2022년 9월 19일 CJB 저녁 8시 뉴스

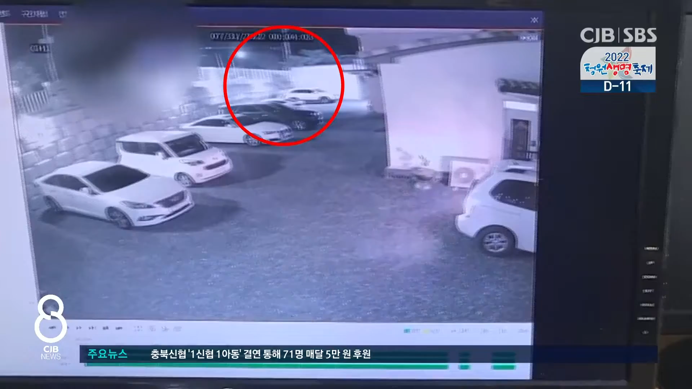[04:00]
흰색 차량 뒤로 한 남성이 다가가더니 불길과 함께 연기같이 솟고 남성은 건물 안으로 사라집니다. 지난 7월 괴산의 한 펜션에서 키우던 개의 몸에 불이 붙으면서 발생한 연기입니다. 투숙객이 급히 달려가 불을 꺼 개는 목숨을 건졌지만 전신에 3도 화상을 입었습니다.